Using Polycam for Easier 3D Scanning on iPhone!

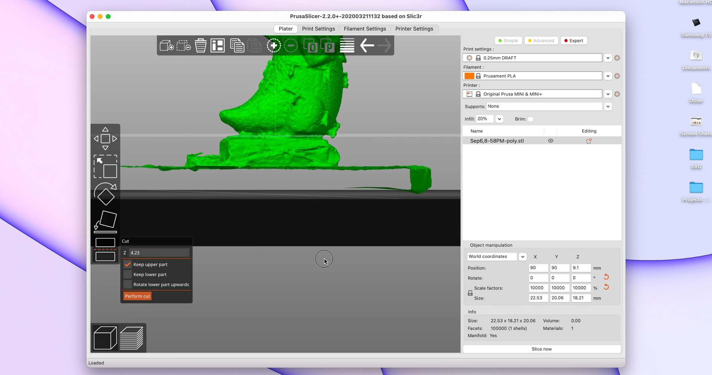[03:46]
And I'm also going to go ahead and chop off the bottom little bit of this model since the scan also picked up some of the table that it was sitting on.